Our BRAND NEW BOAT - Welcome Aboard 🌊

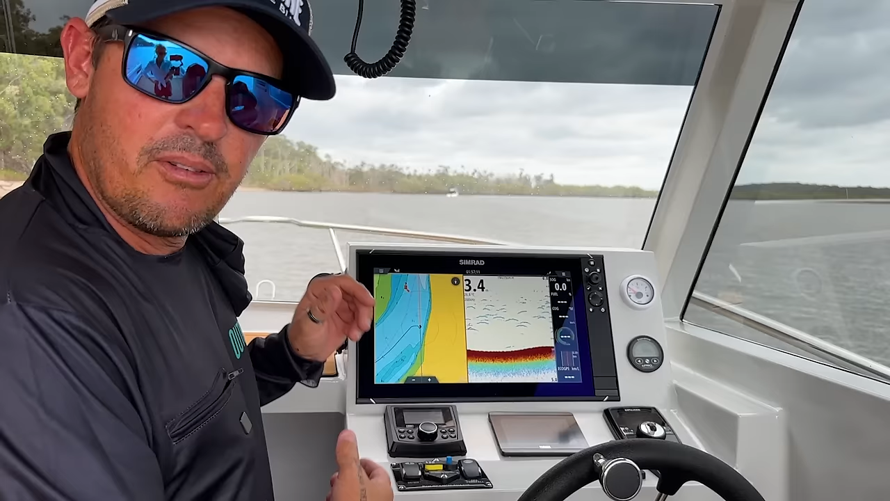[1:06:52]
so literally like no buttons, it's all touch screen. It gives us all our fuel figures and all that sort of stuff there. So, and then this Simrad, it's got a Simrad in it. I've never owned a Simrad before. I've had Furuno, I've had Lowrance, I've had Humminbird, we've had Garmin. We haven't had Simrad. So this is the first Simrad. This was in the boat.
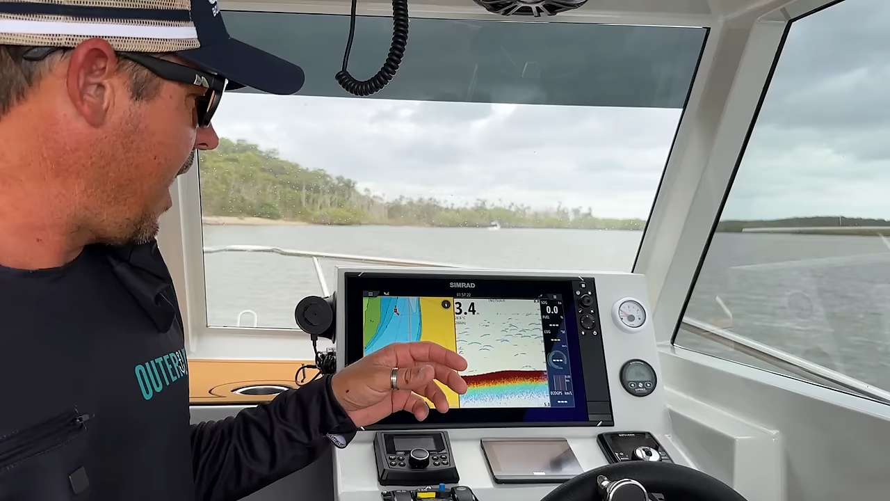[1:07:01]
Brad put it in. So far, it's good. It's the Evo NSS 3S, which is a 6-core processor.
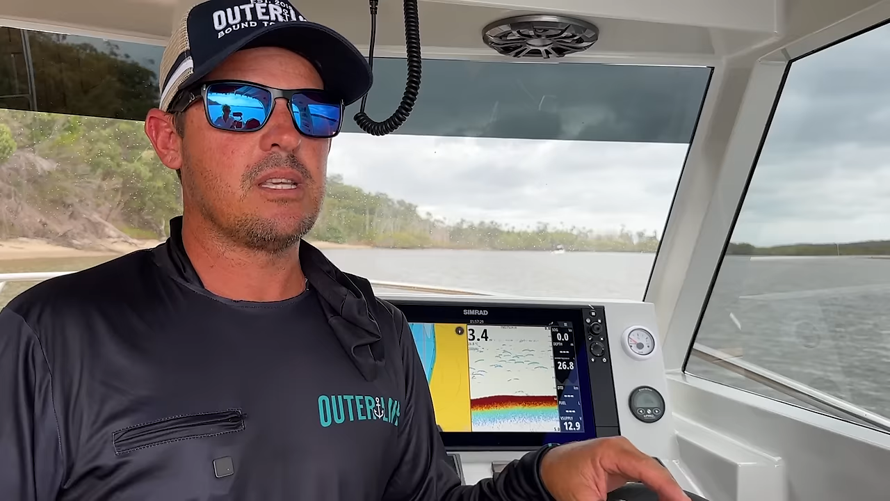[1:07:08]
It's faster than all the other Simrads.
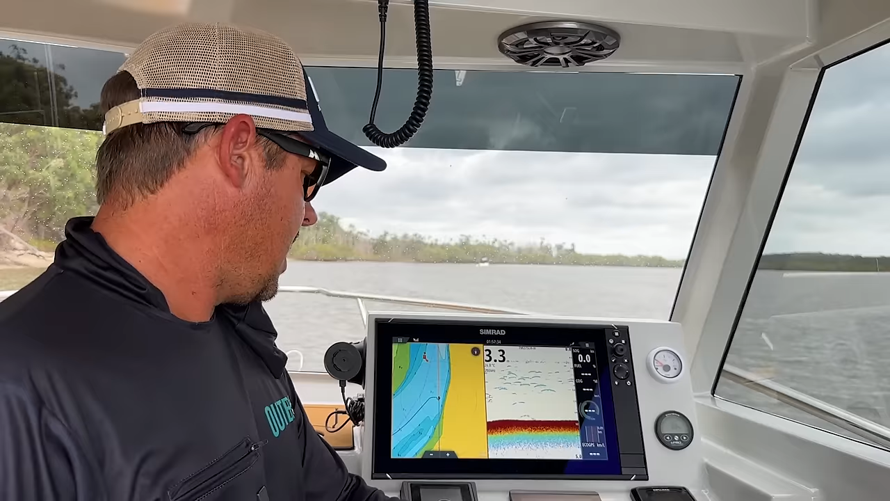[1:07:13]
Yeah, it's really easy to transfer the marks in straight. It was easy. Simrad.
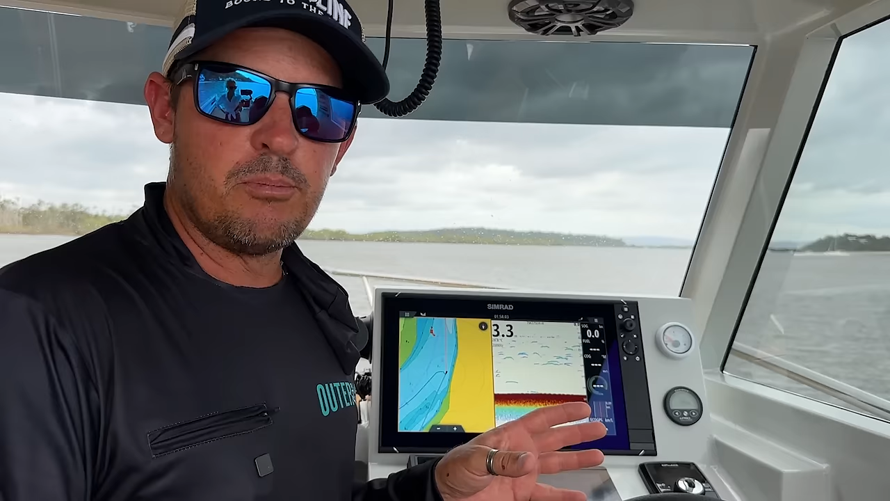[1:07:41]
I haven't been offshore in this boat yet, in the deeper water and stuff. So I'll report back to you on the Simrad, but so far the usability and everything has been awesome.
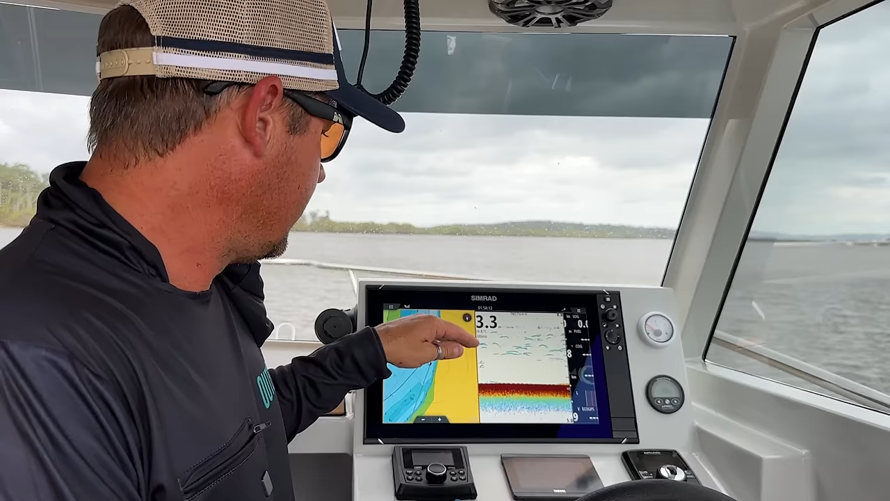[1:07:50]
I've even managed how to flick, you know, these pages just flick by themselves and give me every little bit of information I need right there every 5 seconds.
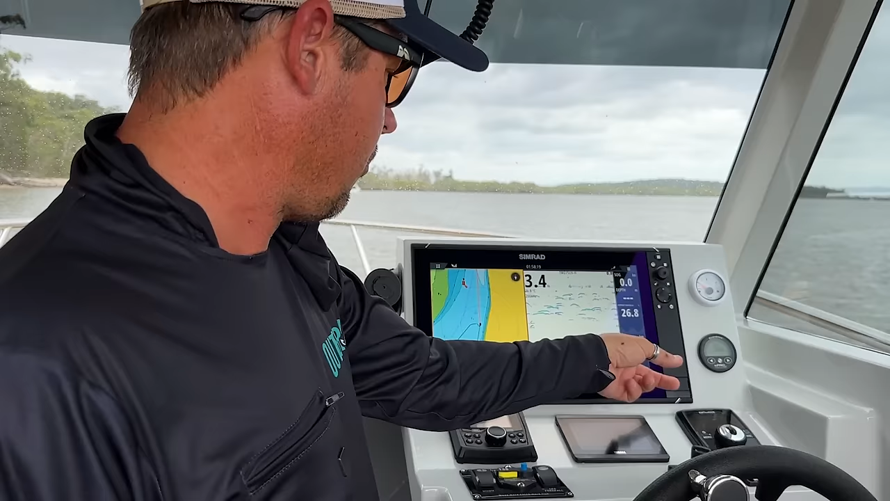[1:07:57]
It's very, very quick.
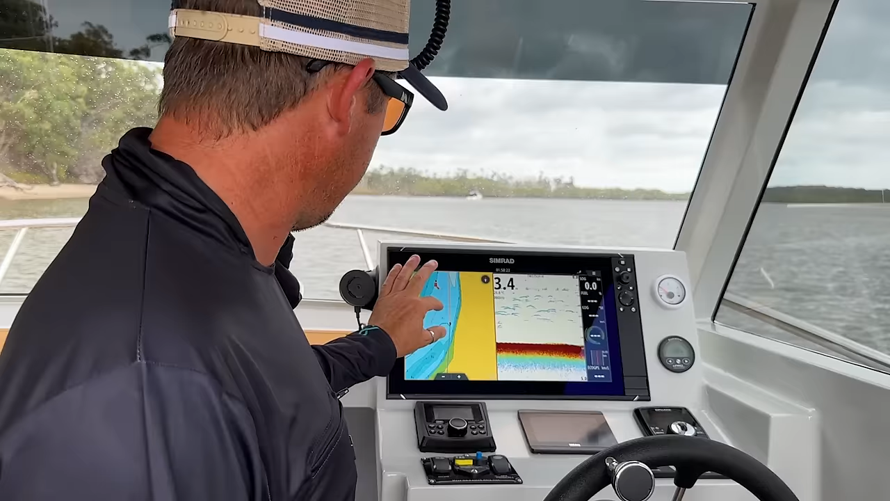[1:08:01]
Like, I mean, if I, you know, zoom out, scroll wherever, it's like I can't even keep up with it, you know. Clear cursor, zoom in, zoom out. Like, it's really, really quick.
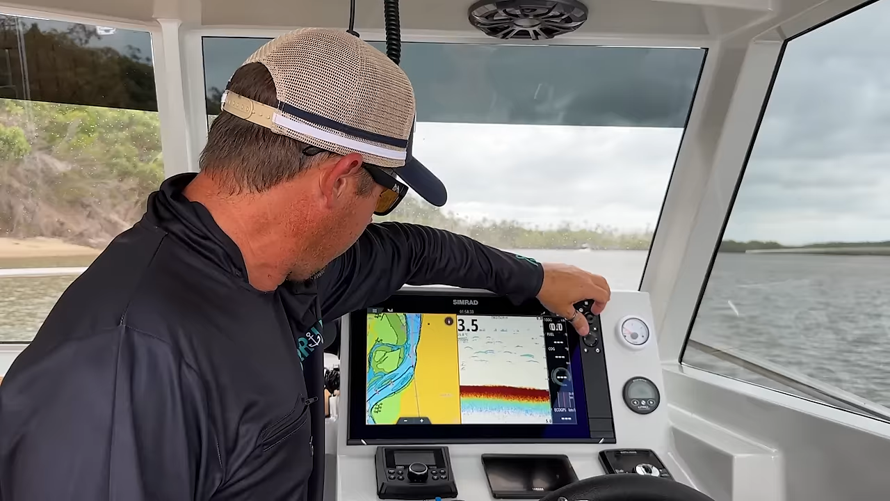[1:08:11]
So that's one thing I like so far. The transducer on this is, it's got two transducers. That's three. It's got two transducers. I got a TM275 low, high, wide.